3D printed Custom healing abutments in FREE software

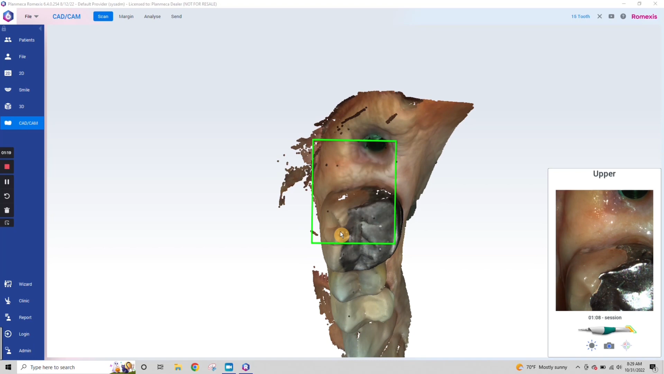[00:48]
So the first thing that you need to do is take a digital impression. It doesn't matter what scanner you have, as long as it's able to export STL file.
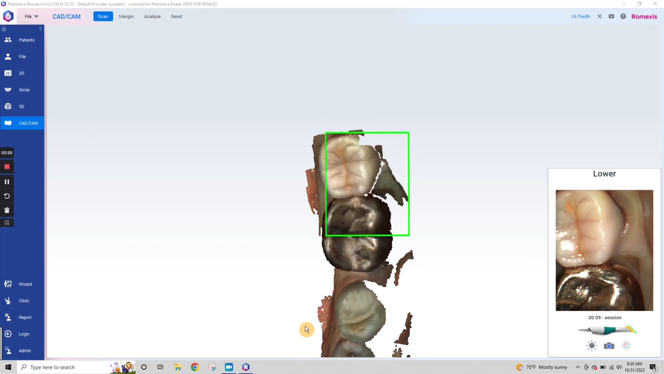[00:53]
And here we scan the soft tissue first, and now we're scanning the opposing.
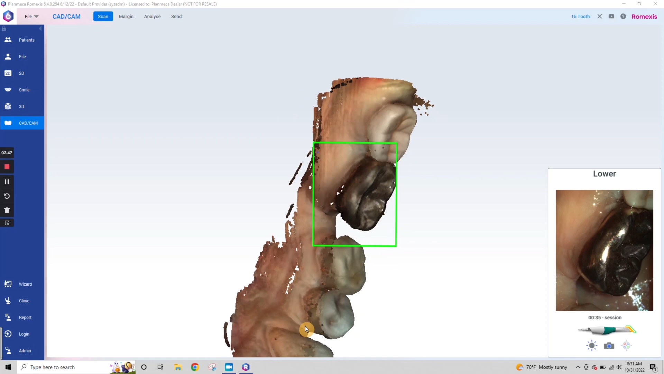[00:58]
We're going to go ahead and snag a bite.
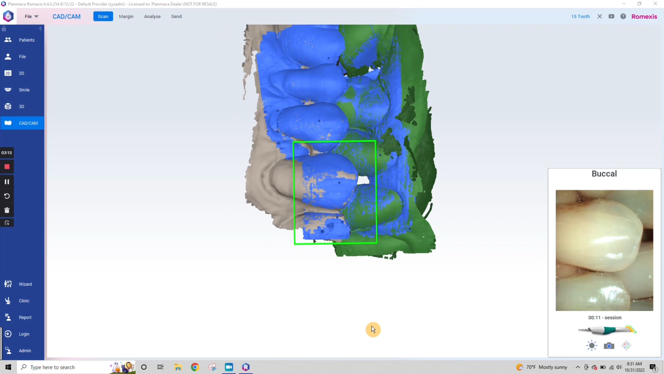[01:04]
Okay, and now we're going to put the scan body in. This is a True Abutment scan body.
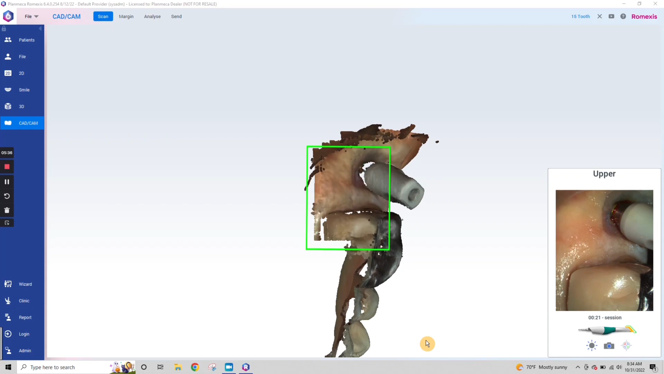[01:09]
They make these scan bodies for almost every implant on the planet,